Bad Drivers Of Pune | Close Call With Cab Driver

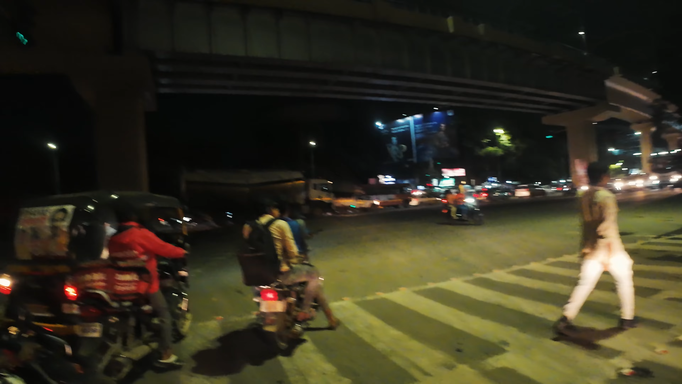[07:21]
कब सुधरेंगे ये लोग? अभी ग्रीन हुआ, अब निकलना चाहिए. हाँ, अब निकले हैं. ग्रे कलर, ब्लैक कलर में तो अच्छी दिख रही है,